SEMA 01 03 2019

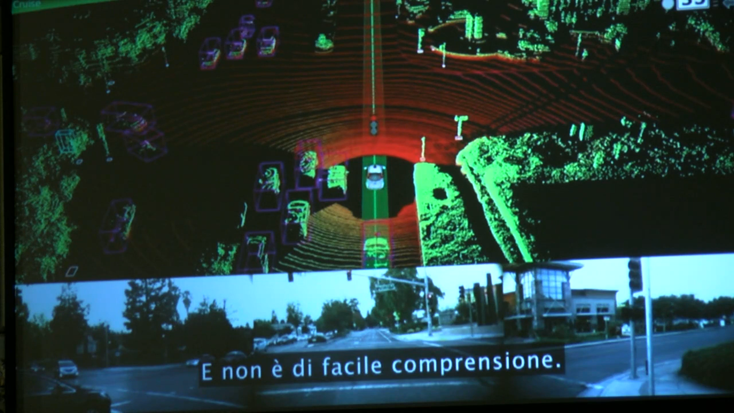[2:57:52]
So what I'm going to do is I'm going to turn that laser data and look at it. And if you're really good at looking at laser data, you can see a few dots on the curb there, right there.